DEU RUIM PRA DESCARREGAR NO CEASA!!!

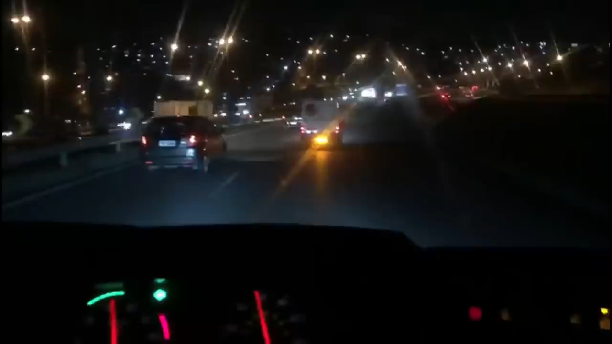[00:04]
Chegando no Rodanel aqui. Olha o cara da Fiorina aí, toda invocada, cheio de mariamento e cuidarada.
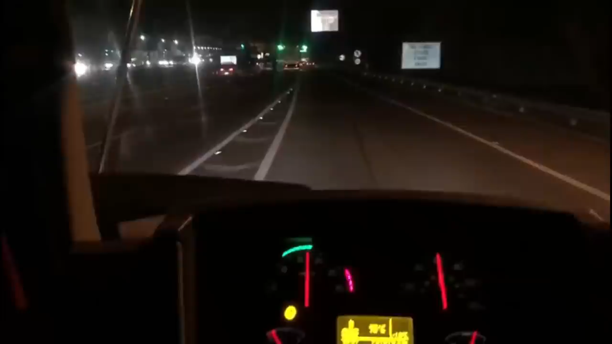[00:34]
Achei que ia estar mais trancado, mas não, tá de boa até. Do lado sentido sul tá tudo parado. Nem vi se deu acidente ou não. Chegar no Ceasa ali e botar pra dormir. Você tá doido. O golzinho lá tinha parado pra filmar.